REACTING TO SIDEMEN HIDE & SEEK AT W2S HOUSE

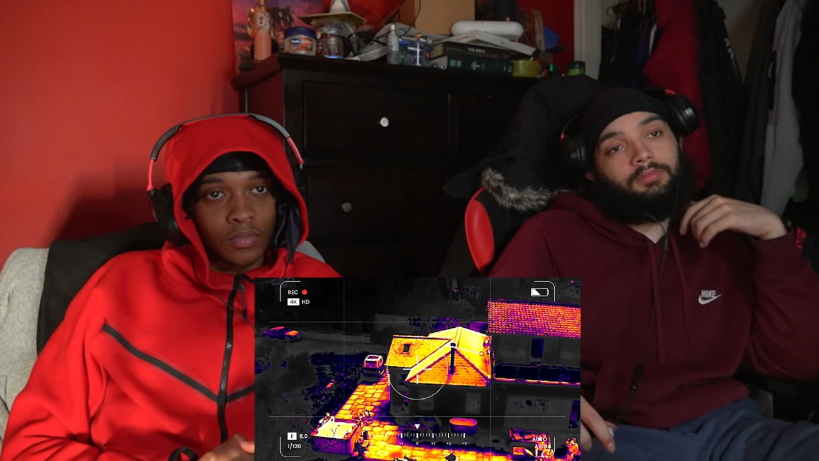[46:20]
Whoa! Do you want a shot like just... Oh, you got thermal seeking missile. Yeah. How about turn it off thermal? The other way. Press wide. That's wide. IR.
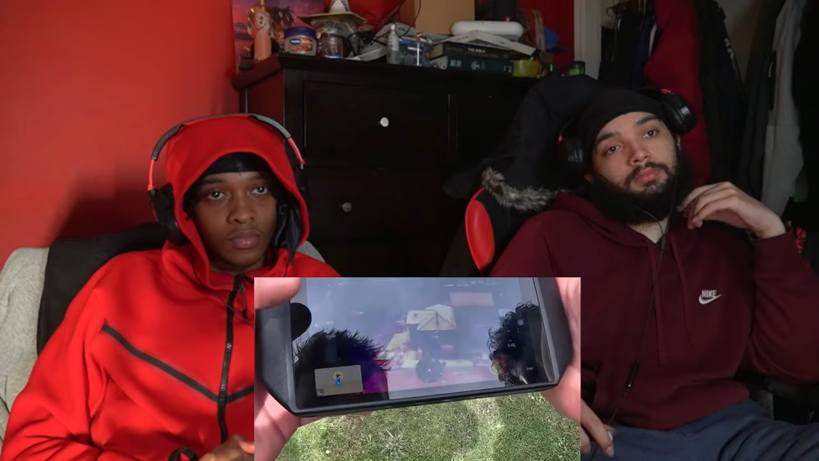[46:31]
You didn't just see that nigga just. Oh, that's gonna help well load. Right, might as well go in the same spot. Yeah. I'm back in the room. Flying the drone. Okay, this is where I haven't really properly checked. I'm looking down by the follow the zip line and stuff. Oh, mate, this is so class.
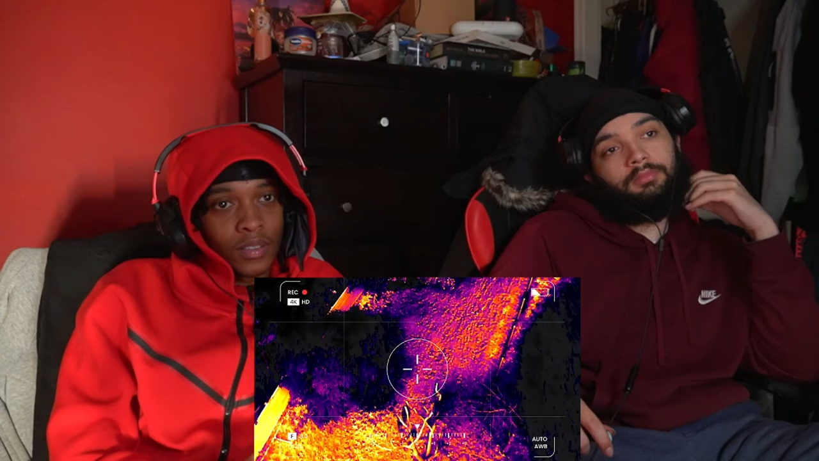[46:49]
H130 inbound. Is he gonna see? Oh, okay. Well, the hang on, wild so thick in the tree. That's the slide. How do I rotate it? Okay. Do I see a human? Oh, the trees are kind of blocking my view.